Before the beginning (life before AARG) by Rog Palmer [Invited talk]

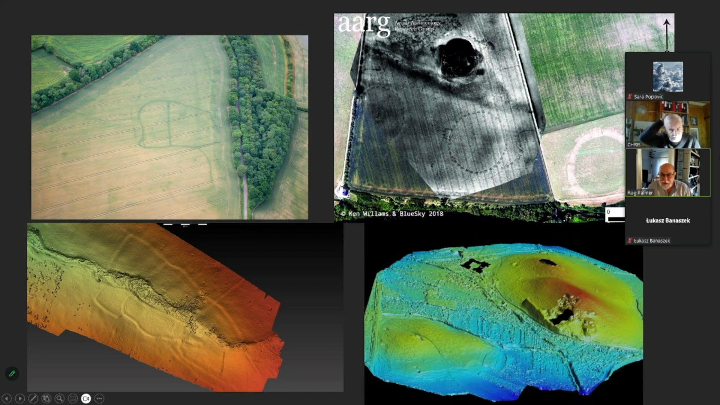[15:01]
We've got these horrible 3D models. And that's often seen as the end story. I think that's all wrong. And really the word that I'm looking for is interpretation.